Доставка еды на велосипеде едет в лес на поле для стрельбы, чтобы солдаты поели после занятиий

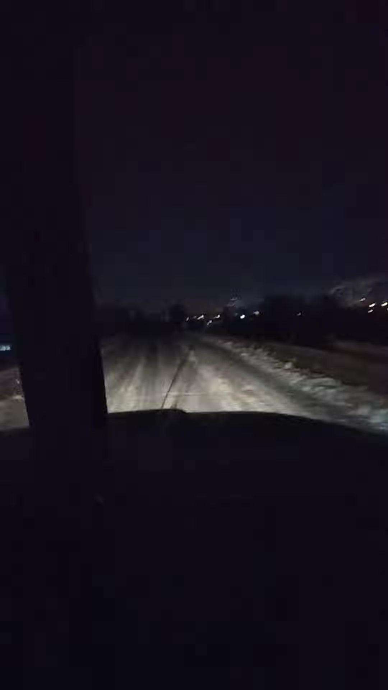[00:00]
Где-то сорок вот так еду и я на повороте, бля